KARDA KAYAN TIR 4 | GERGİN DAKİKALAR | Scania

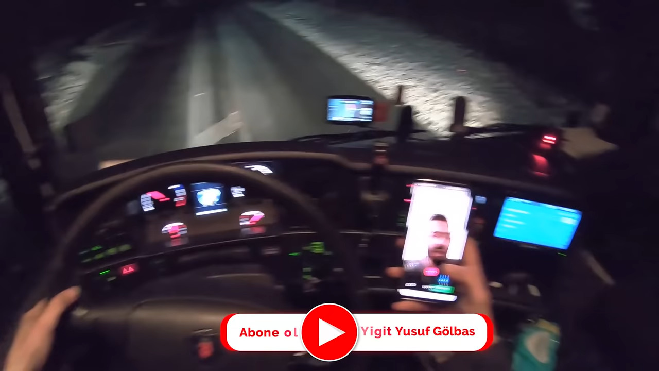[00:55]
Neredesin? Ya bu Baden o taraflardayım. Baden mi ne? Ne diyor?
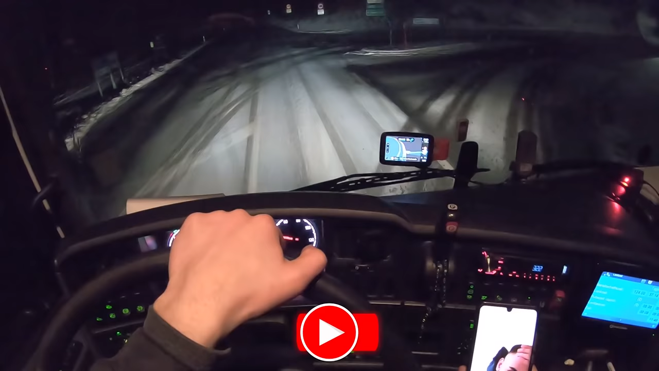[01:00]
Von Gilt nur für Wohnwagen Anhänger zu Sart Geschäft. Aus Gönemen Baden. Valla çok karışık yerlerdeyim ya. Şuraya baksana. Nereye gidiyorsun ki sen? Ya Maps beni götürüyor bir yerlere de. Şeye mi gidiyorsun sen? Linz'e taraf gidiyorum aslında. Baden o taraflardayım. Var ya Scheiße yani. Böyle bir şey olamaz ya.
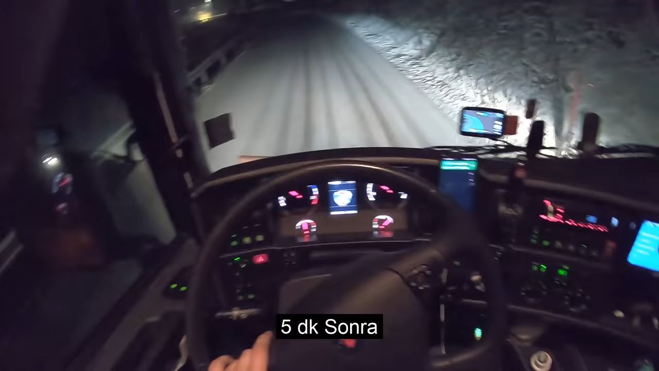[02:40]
Evet arkadaşlar. Burası karkış kıyamet şu anda.
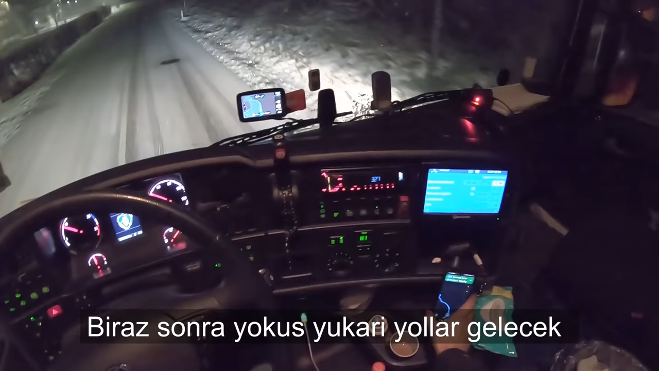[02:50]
Yollar falan bayağı kayıyor. Kaygan yani. Yavaş yavaş gidiyorum hani bir sıkıntı olmasın çünkü araç da yüklü. Bir de öyle tır yasaklarının olduğu yerden soktu beni. Google'un navigasyonunu dinledim. Bu yolu bilenler bilir. Baden istikametine 210 numaralı yol. Buradan bizi böyle dağlık yerlerden soktu. Buralar da temizlenmemiş arkadaş. Kar da bastırdı. Böyle bir şey olamaz ya.
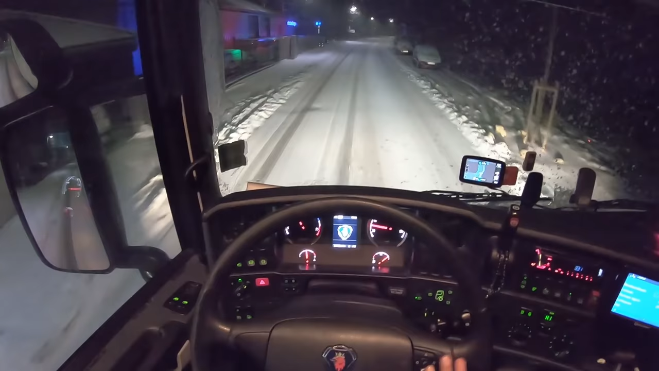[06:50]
Böyle bir şey olamaz ya. Var ya. Şurada yavaş yavaş gidelim de. Akşam var ya, olacak işte, yemin ederim ya. Vallahi acayip. Bari yavaş yavaş gidelim de, Dorse acayip oynamaya başladı.
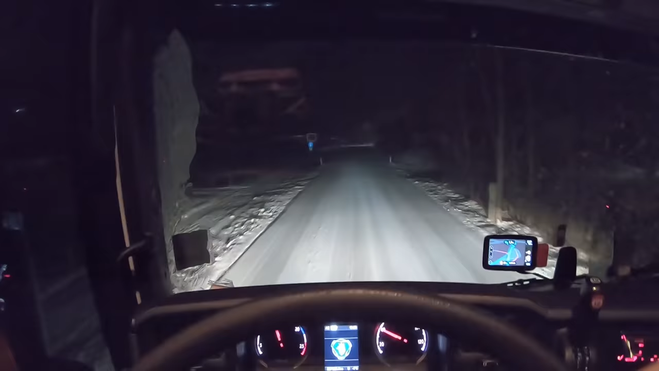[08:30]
Çekiyormuş. Tekrar takalım. Çünkü çok az hafızası yoktu kameranın. Otoban bu yönde diyor. Hadi inşallah ya, var ya. Arkadaş hakikaten bu keşke de girmeseydim ya. Çok tehlikeli şu yol. Dorsayı bir kaptırdın mı yandın. Kendi kendine kayıyor arabaya.
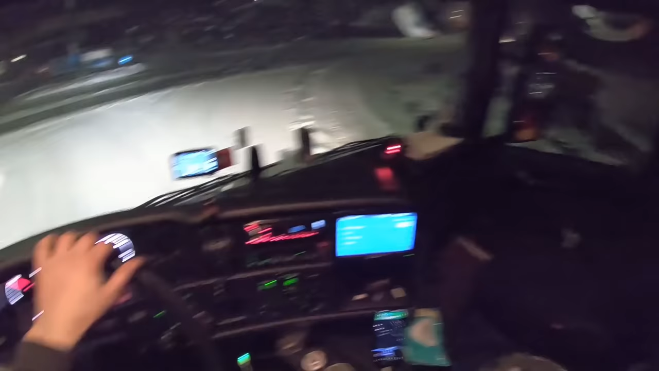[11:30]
Lan araba da durmuyor arkadaş. Oo, bu tepeye nasıl çıkacağız? He, burayı çıkamayız.
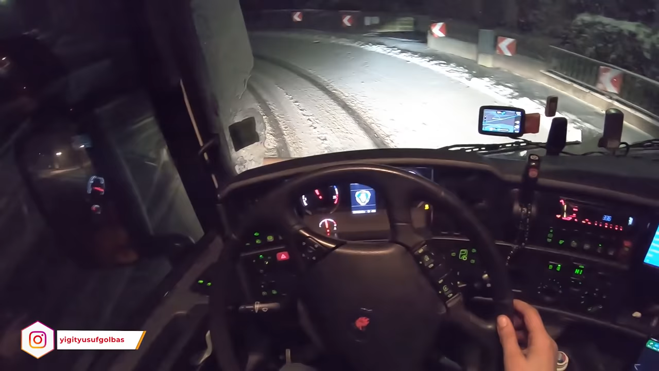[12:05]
Hadi lan. Adam durdu, çıkamazsın dedi bu yola.
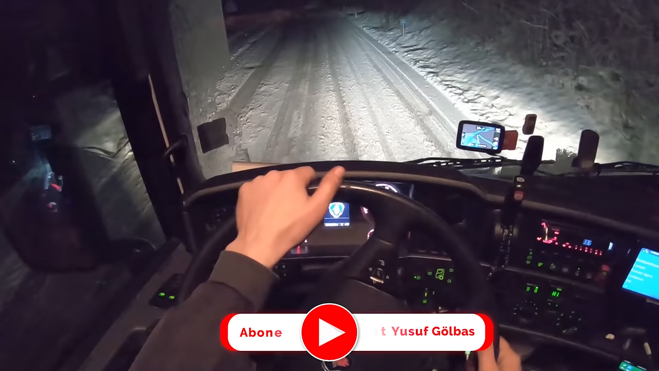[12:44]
Abi hiçbir şey yapmamışlar ya. Ne tuzlama var ne bir şey arkadaş. Böyle bir şey olamaz ya. Lanet gelsin buranın yoluna ya. Baksana araba kayıyor diyor. Allah'ım sen bizi koru ya Rabbi ya. Var ya böyle bir şey olamaz ya.
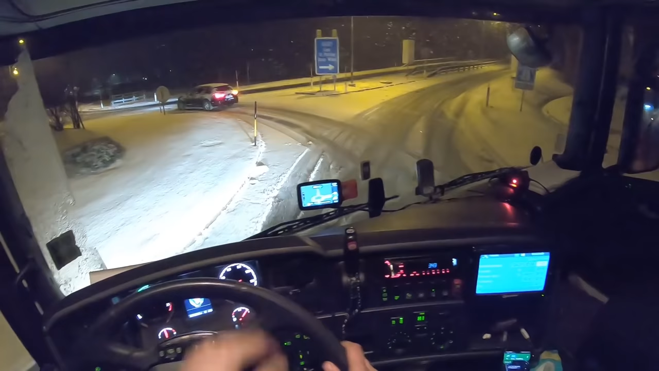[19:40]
En sevmediğim kısımdayız. Ulan bu da mı yokuş? Ulan ne zaman çıkacağız biz bu otobana? Of. Şuraya bak arkadaş ya. Yemin ederim yani. Böyle bir şey olamaz ya. Ulan bu kadar dilim damağım kurudu ya.